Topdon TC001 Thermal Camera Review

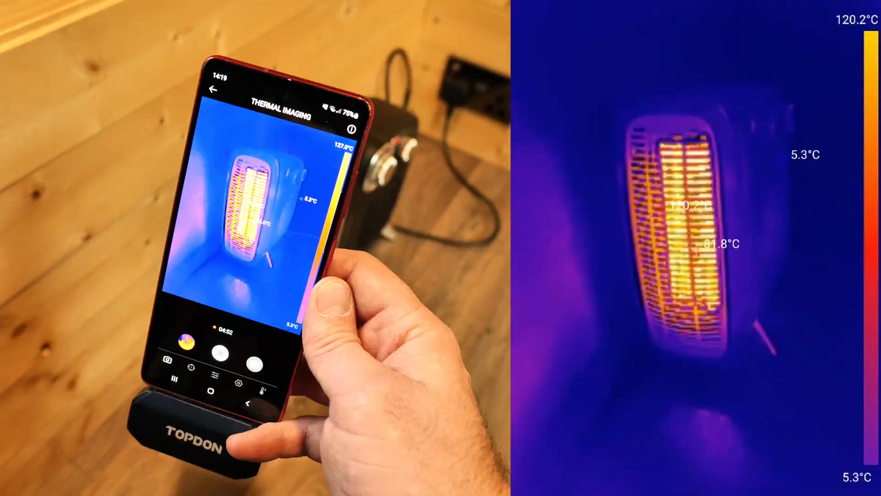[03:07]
On screen: scale top 120.2°C, scale bottom 5.3°C
all the wood is getting warm now 120 degrees right there i
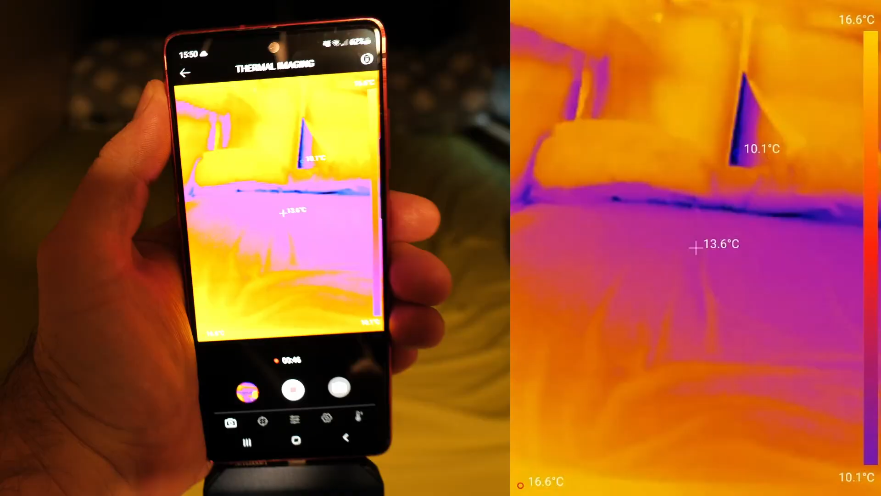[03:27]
On screen: spot 13.6°C, scale top 16.6°C, scale bottom 10.1°C
you can see the uh mattress quite cold yet
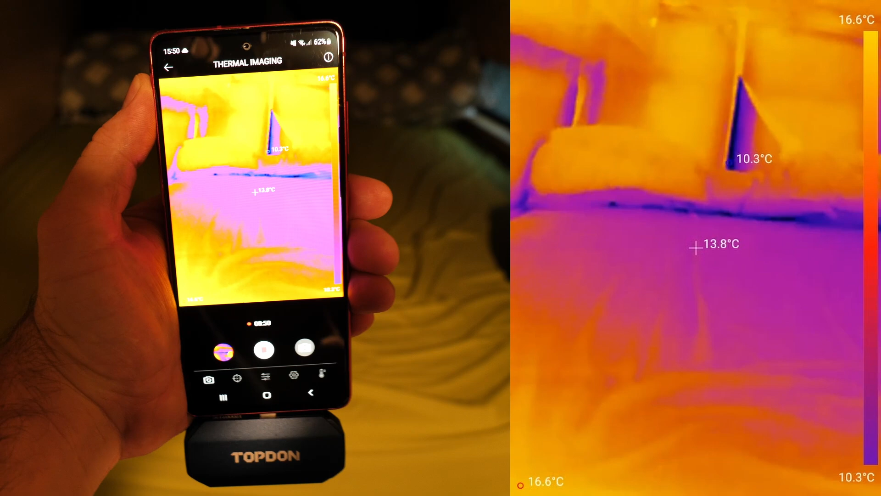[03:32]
On screen: spot 13.8°C, scale top 16.6°C, scale bottom 10.3°C
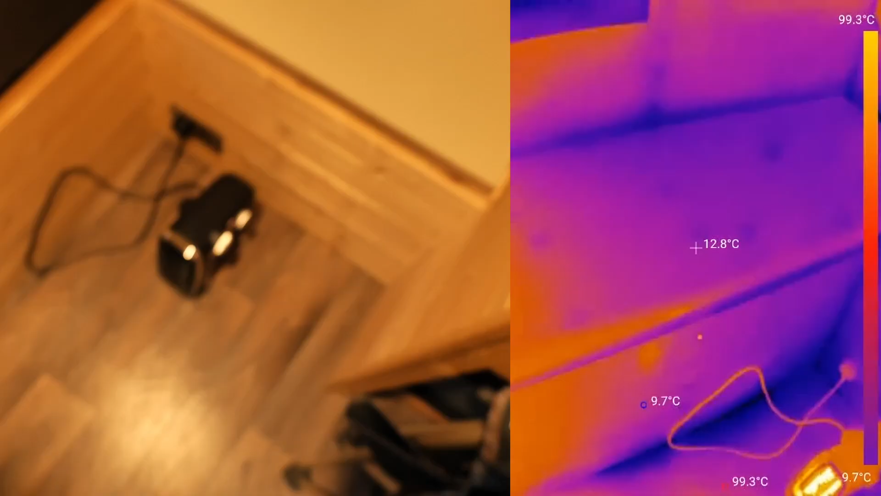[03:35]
On screen: spot 12.8°C, max 99.3°C, min 9.7°C, scale top 99.3°C, scale bottom 9.7°C
only 13 degrees the heater now blowing on the floor
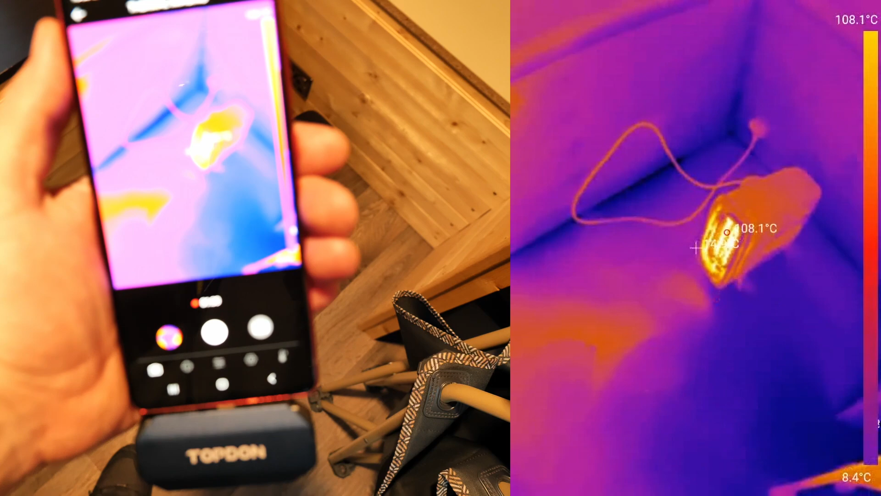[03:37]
On screen: scale top 108.1°C, scale bottom 8.4°C
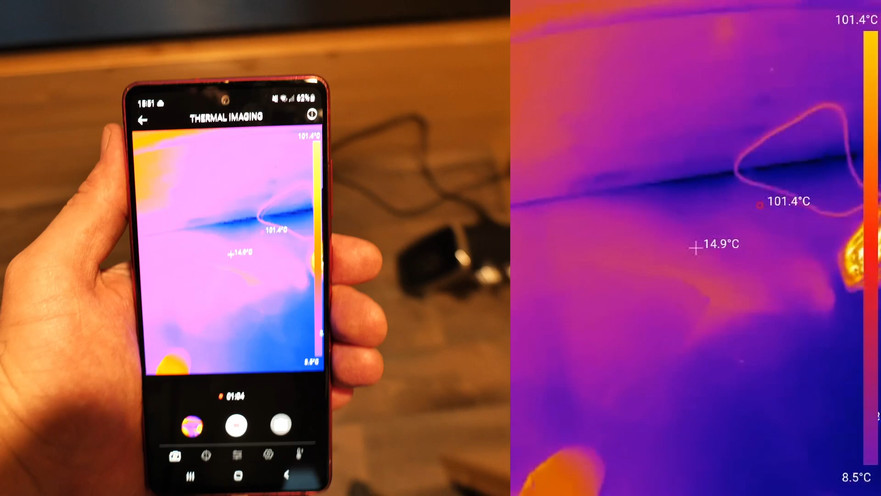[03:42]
On screen: spot 14.9°C, max 101.4°C, scale top 101.4°C, scale bottom 8.5°C
yeah facing the front of the cab
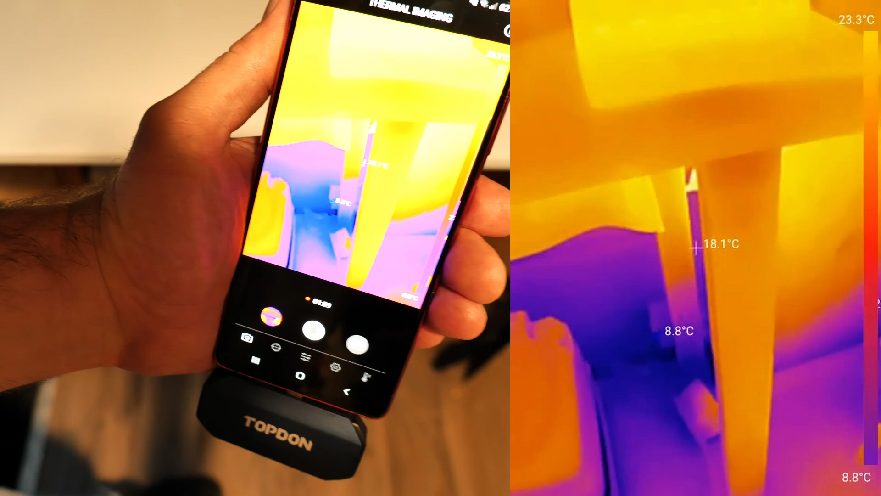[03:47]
On screen: spot 18.1°C, scale top 23.3°C, scale bottom 8.8°C
you can see how nice and warm it is down there about
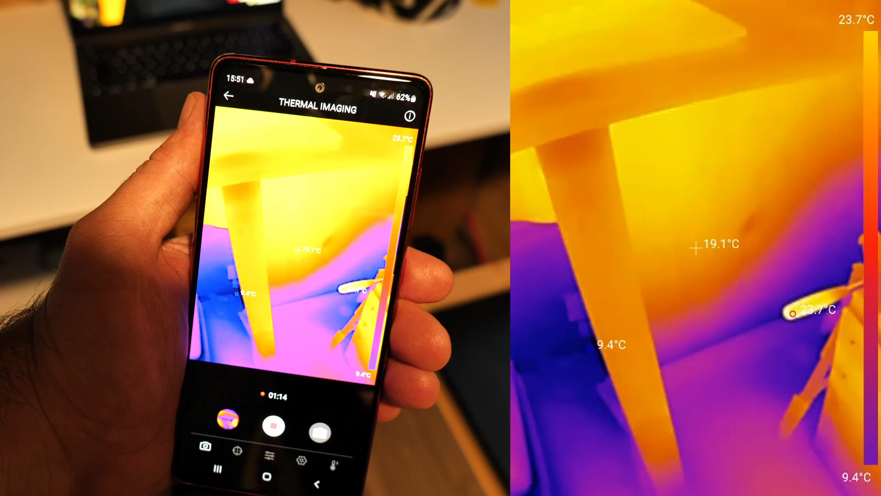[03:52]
On screen: spot 19.1°C, scale top 23.7°C, scale bottom 9.4°C
19 degrees on the windows we do have a loss
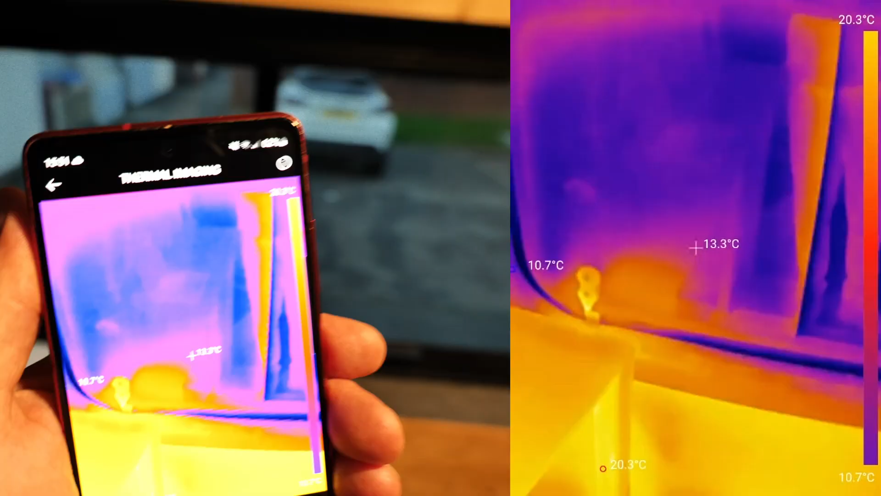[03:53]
On screen: spot 13.3°C, scale top 20.3°C, scale bottom 10.7°C
check out the uh the cold spots right there about 10 degrees right on the
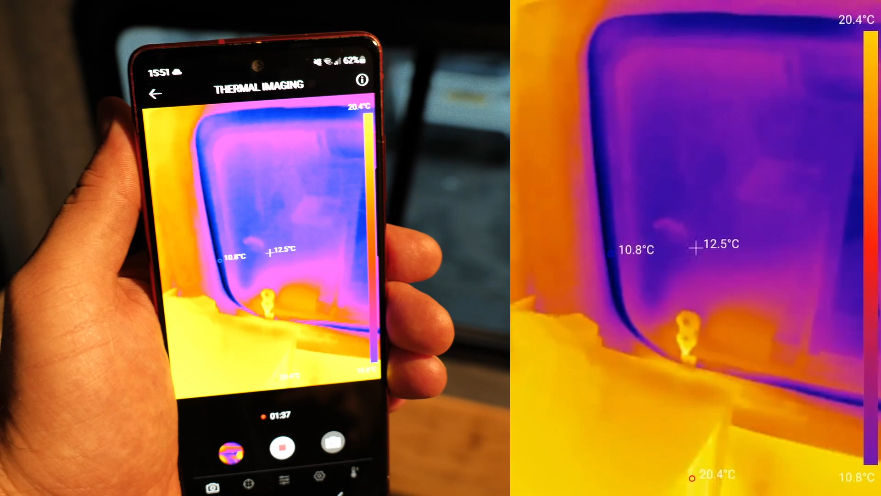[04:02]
On screen: spot 12.5°C, scale top 20.4°C, scale bottom 10.8°C
edge of the window
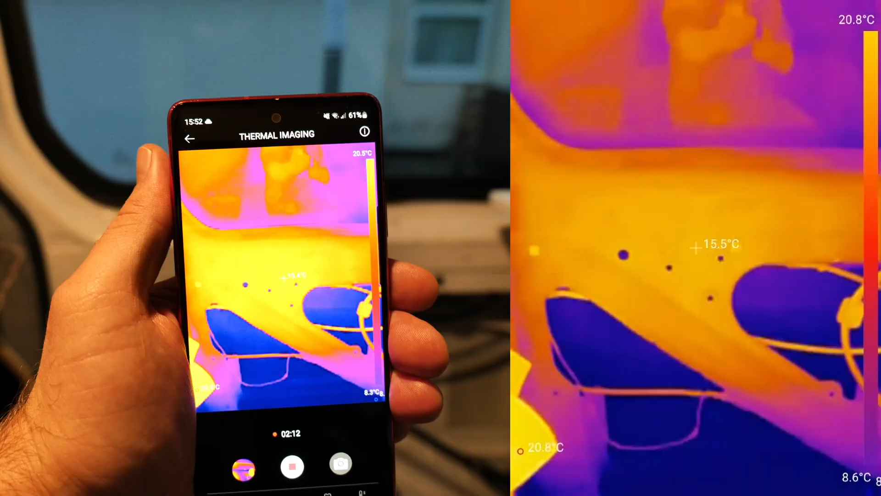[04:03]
On screen: spot 15.5°C, scale top 20.8°C
14 degrees 15 degrees on
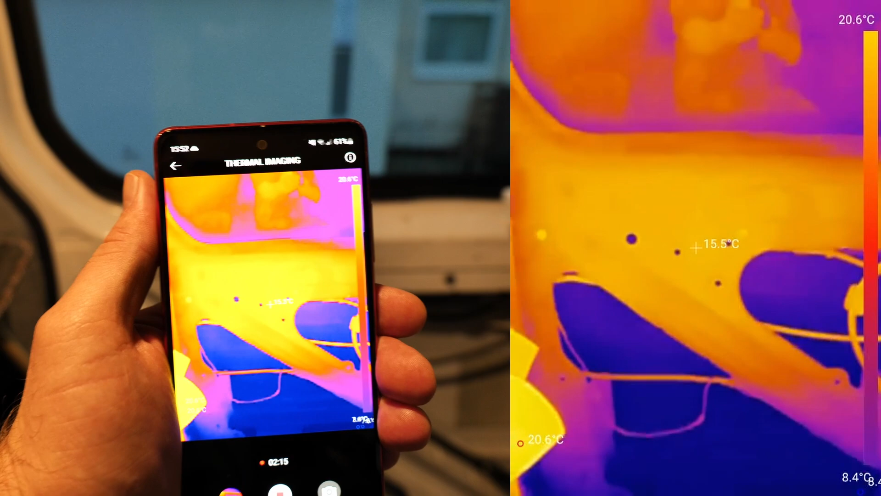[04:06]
On screen: spot 15.5°C, scale top 20.6°C, scale bottom 8.4°C
the metal of the door but on the uh outside
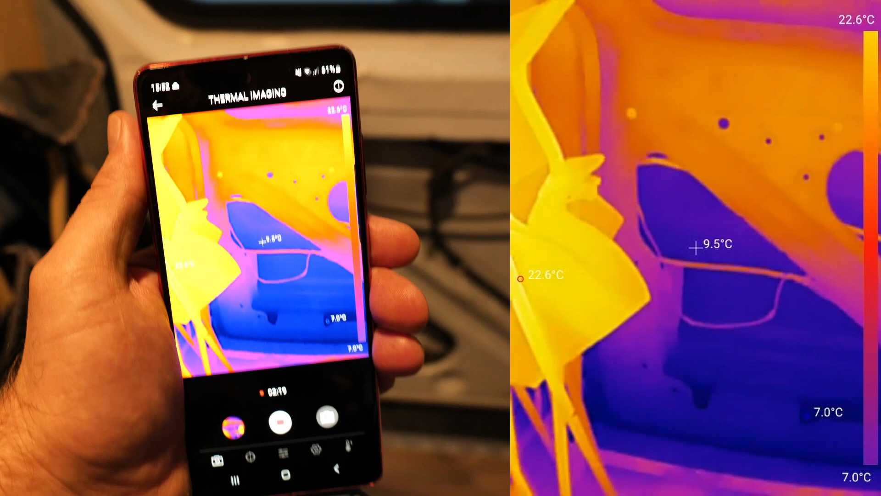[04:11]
On screen: spot 9.5°C, scale top 22.6°C, scale bottom 7.0°C
shell we got 9 degrees should be about
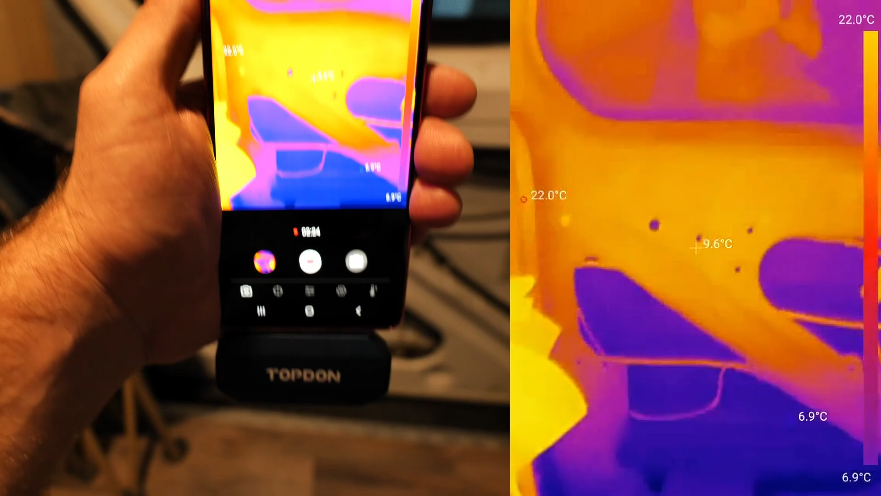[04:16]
On screen: spot 9.6°C, scale top 22.0°C, scale bottom 6.9°C
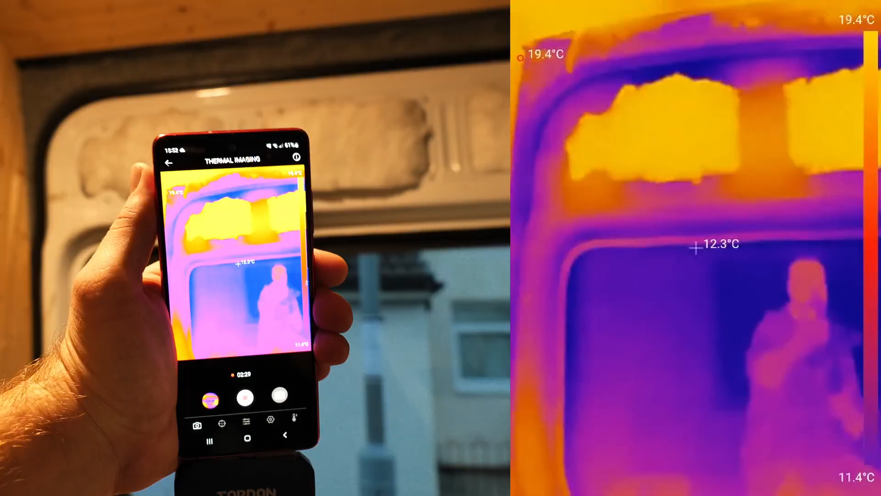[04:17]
On screen: spot 12.3°C, scale top 19.4°C, scale bottom 11.4°C
5 degrees outside check out that insulation how hot it is so
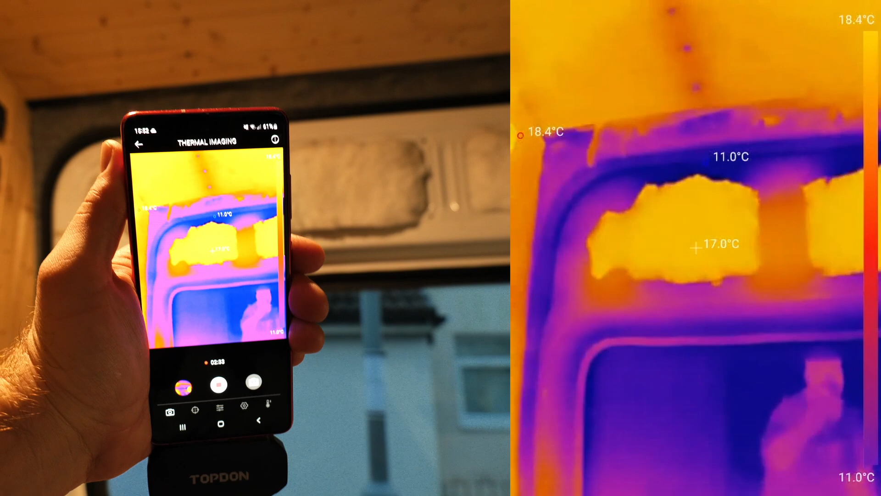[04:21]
On screen: spot 17.0°C, max 18.4°C, min 11.0°C, scale top 18.4°C, scale bottom 11.0°C
17 about 17 degrees right on the insulation and on the bare skin of the van we've got about 12 degrees
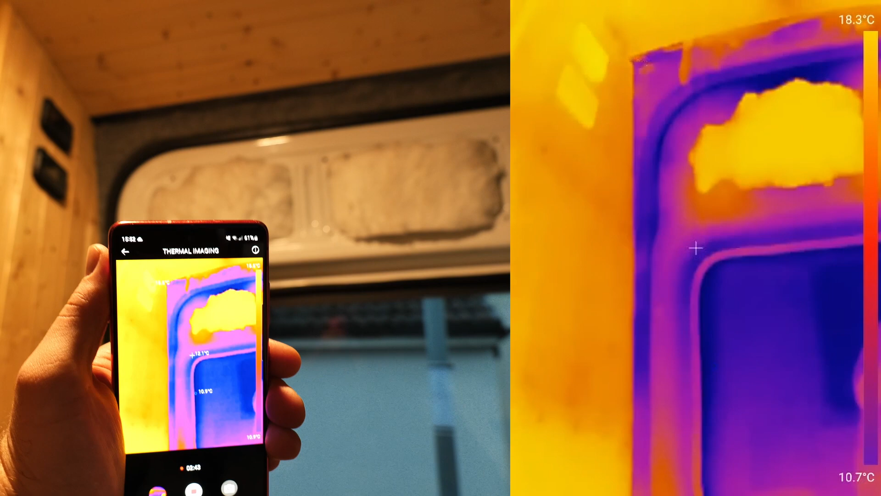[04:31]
On screen: scale top 18.3°C, scale bottom 10.7°C
yeah so you can definitely see a huge difference there let's take a look on the bed
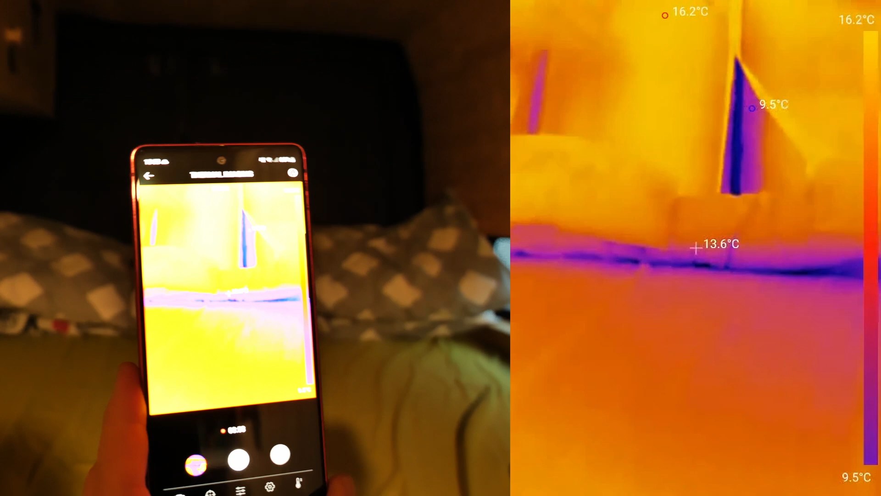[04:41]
On screen: spot 13.6°C, max 16.2°C, min 9.5°C, scale top 16.2°C, scale bottom 9.5°C
still got about 13 degrees
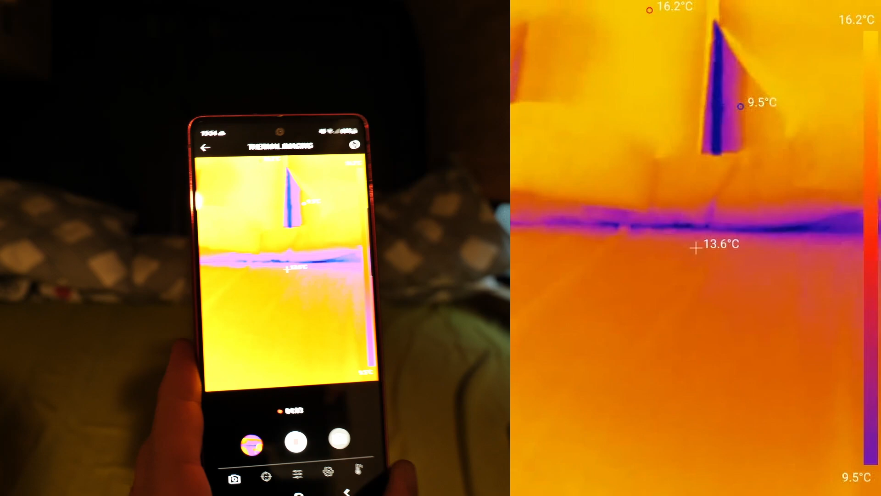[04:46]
On screen: spot 13.6°C, max 16.2°C, min 9.5°C, scale top 16.2°C, scale bottom 9.5°C
and definitely some heat loss